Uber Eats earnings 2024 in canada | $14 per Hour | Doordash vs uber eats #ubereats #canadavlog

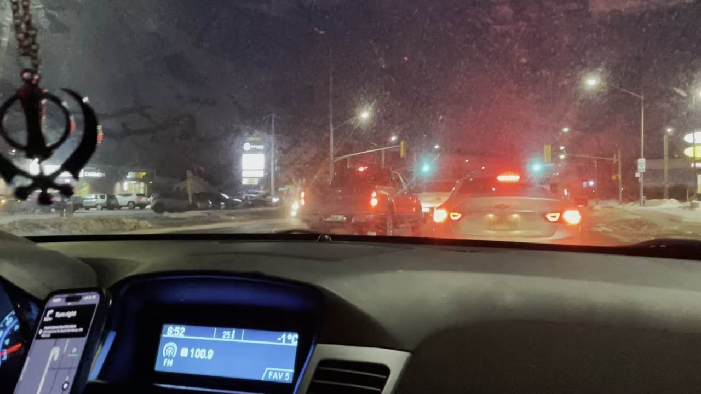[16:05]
ਉਬਰ 'ਚ ਥੋੜ੍ਹਾ ਜਿਹਾ ਫਿਰ ਮਿਹਨਤ ਜ਼ਿਆਦਾ ਕਰਨੀ ਪੈਂਦੀ ਆ।
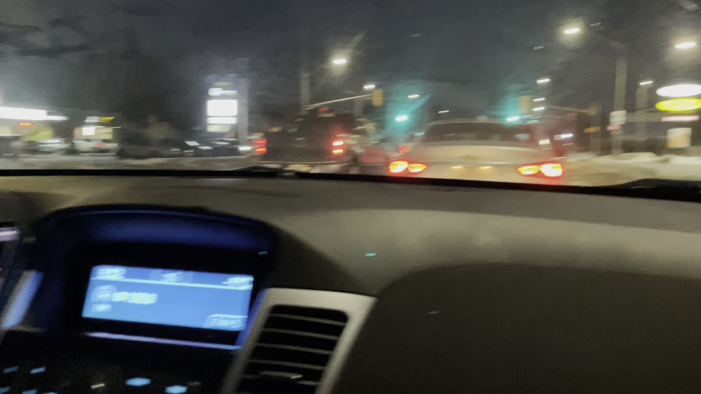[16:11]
ਸੋ ਆਪਾਂ ਔਡਰ ਚੱਕਦੇ ਹਾਂ, ਆਪਣਾ ਤੀਸਰਾ ਔਡਰ ਆ, 1.25 ਘੰਟਾ ਹੋਇਆ ਆਪਾਂ ਨੂੰ, ਅਤੇ ਫਿਰ ਆਪਾਂ ਕਰਦੇ ਹਾਂ ਅੱਗੇ ਤੁਹਾਨੂੰ ਦਿਖਾਉਂਦੇ ਹਾਂ ਵੀ ਕਿਹੜੇ ਰੈਸਟੋਰੈਂਟ ਦਾ ਆਇਆ ਅਤੇ ਕਿੱਦਾਂ ਫਿਰ ਆਪਾਂ ਨੂੰ ਰਾਤ ਹੋ ਗਈ ਮਿੱਤਰੋਂ, ਟਾਈਮ ਨਾਲ ਹੀ ਹਨੇਰਾ ਹੋ ਗਿਆ।